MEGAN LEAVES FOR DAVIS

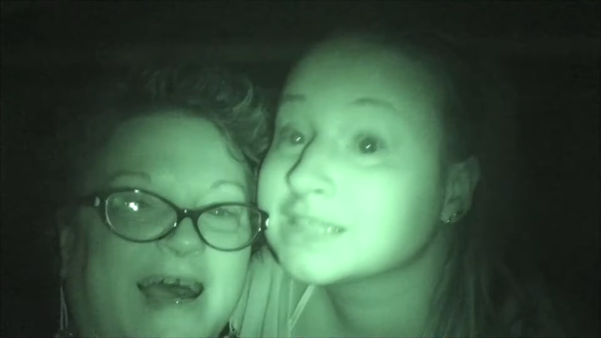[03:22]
My darling daughter. I'm going to miss her so, so much. This is creepy. We're in night vision. That's why it looks so different. Hi. So we never really got to talk much about, on here, about what's going on.